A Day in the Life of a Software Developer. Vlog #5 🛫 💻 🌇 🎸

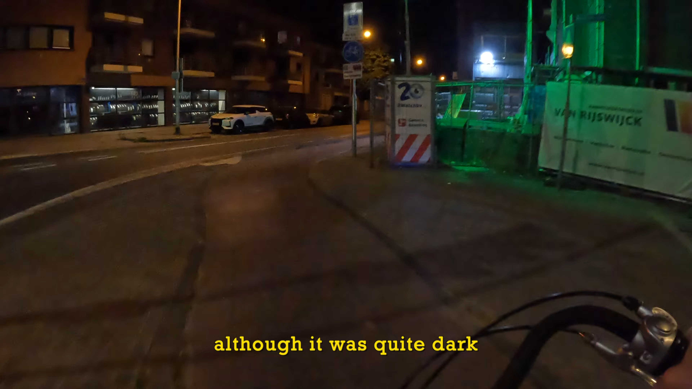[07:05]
Although it was quite dark, I wasn't getting lost as I had during the day. Not very quickly, but I successfully made it back to the apartment, and another day of the festival awaited me tomorrow.